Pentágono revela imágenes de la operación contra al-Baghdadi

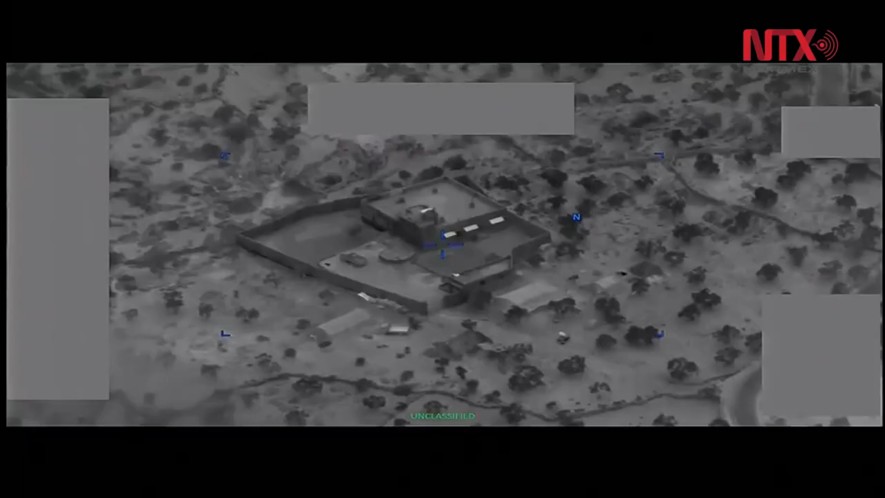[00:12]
El video de un dron muestra a los militares estadounidenses
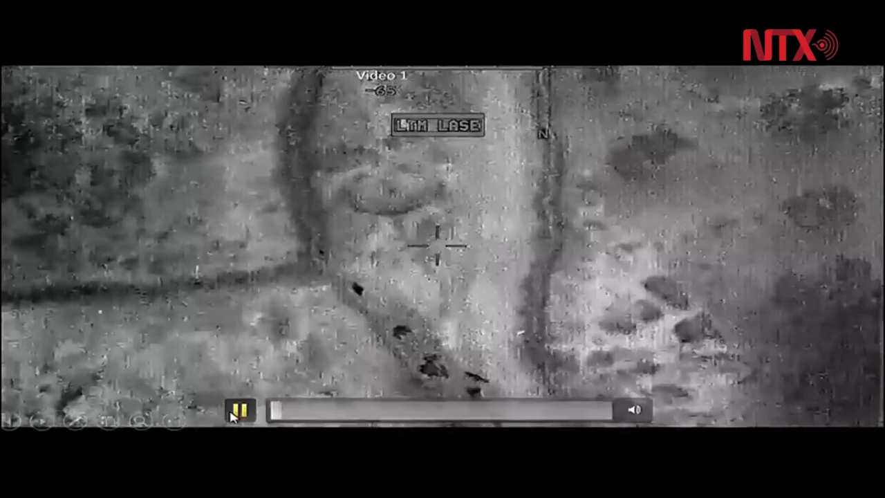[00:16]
acercándose a la propiedad de al-Baghdadi disparando armas pequeñas desde múltiples lugares
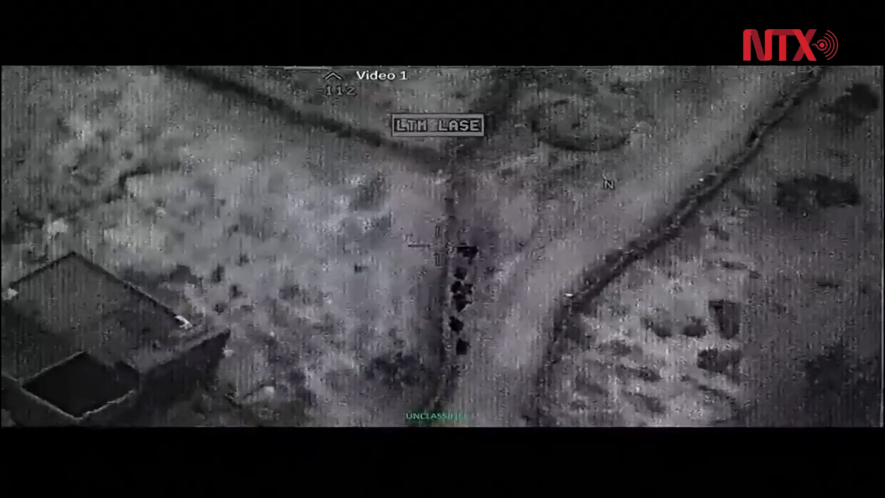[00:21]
mientras los helicópteros se acercan al complejo.
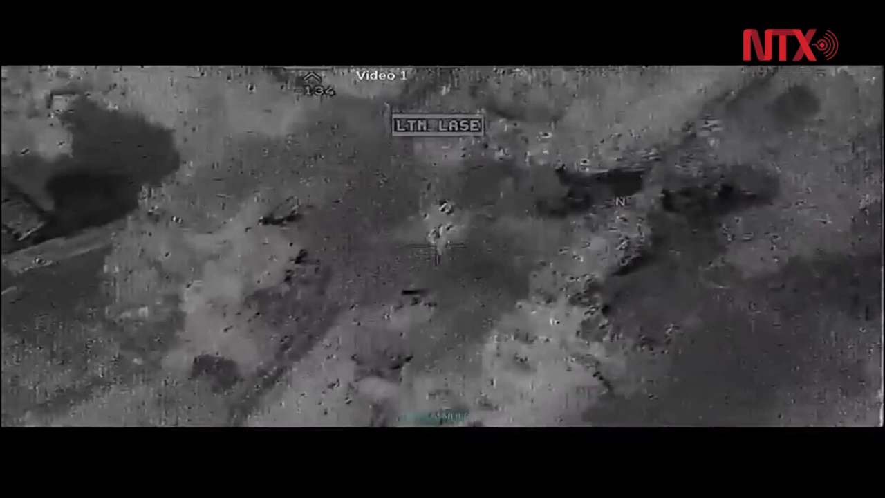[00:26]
También muestra los ataques aéreos llevados a cabo por aviones de combate estadounidenses F-15
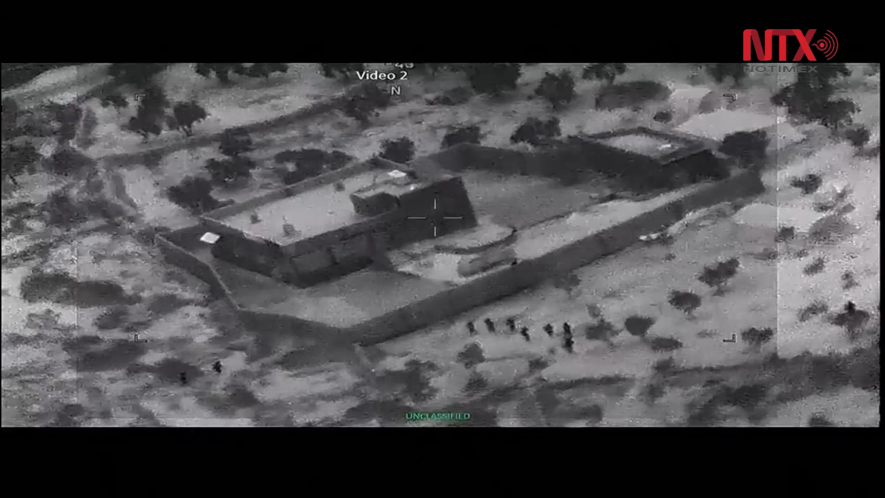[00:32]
y aviones no tripulados Raper MQ-9 que bombardean el sitio una vez que fue despejado.